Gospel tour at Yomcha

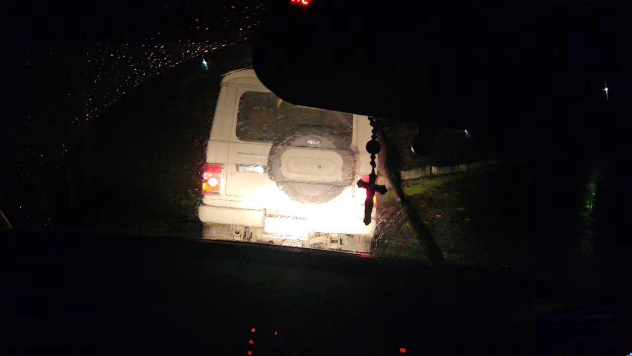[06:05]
गाइस, काफ़ी रात हो चुके हैं और हम यहाँ पे रास्ता भटक चुके हैं। एग्जैक्ट हम लोग लेगी गामलिन बस्ती कहाँ से जाते हैं तो हमें पता नहीं है अभी।
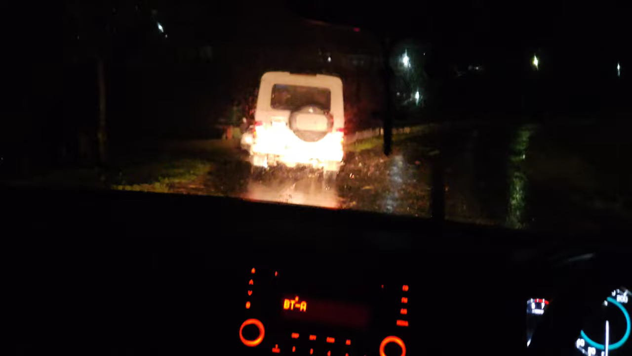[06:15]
ये एग्जैक्ट सिरूरी जो है, तो यहाँ से अभी हम लोग लेगी गामलिन जाएंगे। देखिए आगे आगे वाला दो गाड़ी वहाँ पे भटक चुके हैं, पता नहीं कि कहाँ से जाएंगे, तो देखते हैं आगे तरफ।